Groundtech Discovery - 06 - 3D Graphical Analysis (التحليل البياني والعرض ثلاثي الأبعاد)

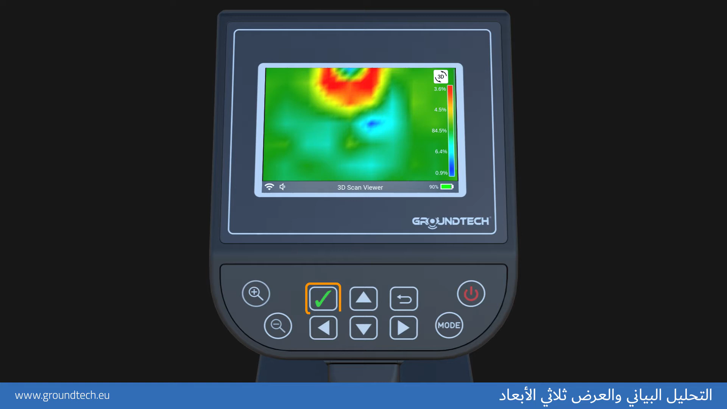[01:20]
خلال زر التأكيد من الممكن مصادفة المربعات الموجودة على المشبك في كل إشارة من إشاراتكم الخاصة بالبحث إن الزر العودة يقوم بتوفير العودة إلى القائمة الرئيسية من وظيفة عرض 3B إن الزر
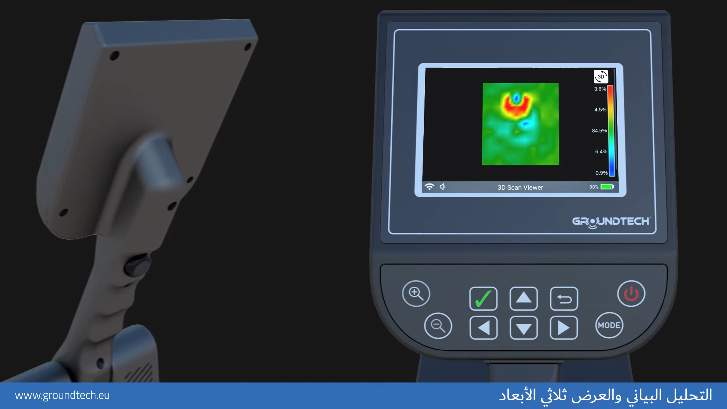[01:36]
المباشرة يعمل على توفير عرض رسمكم البياني على شكل أقفاص سلكية
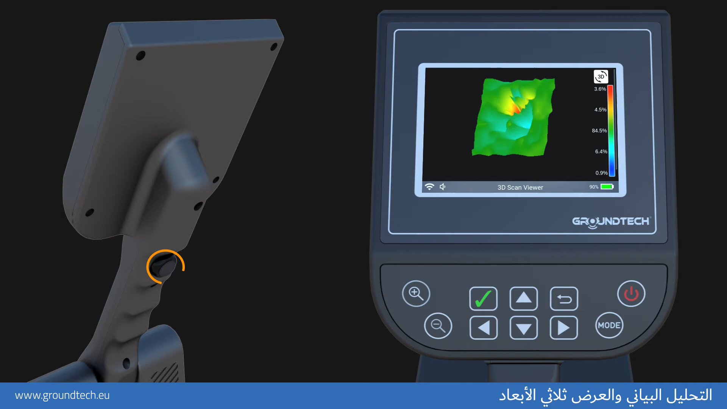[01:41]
وأن هذا العرض الذي قد حصلتم عليه يقوم بتوفير احتمالية قيامكم بالتحليل على شكل خطوط تفصيلية بشكل أكبر توجد أربعة خواص
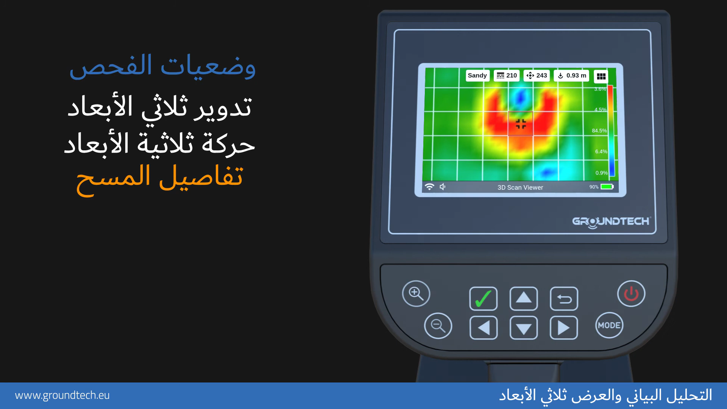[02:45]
البياني معلومات التعمق يمكنكم رؤية نقاط
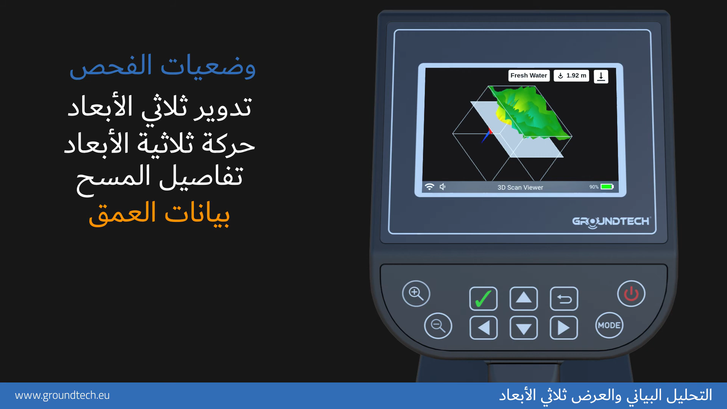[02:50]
بداية ونهاية التربة والتغييرات الأخرى كما يمكنكم معرفة معلومات التعمق العام للمقاييس التي تم القيام بها الألوان الموجودة
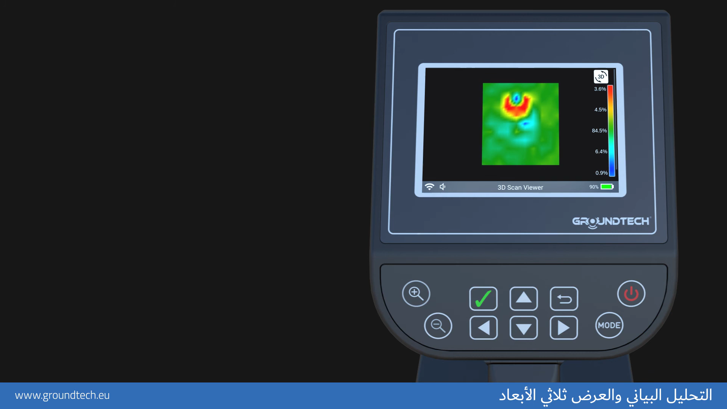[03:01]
في الرسوم البيانية الألوان الحمراء الأغراض التي تمتلك تأثيرا مغناطيسيا عاليا والموضوعات المعدنية الألوان الزرقاء الترب المملوئة والمجوفة والفراغات الموجودة تحت الأرض الألوان الخضراء التربة القياسية التي لا تمتلك أي تأثير مغناطيسي الألوان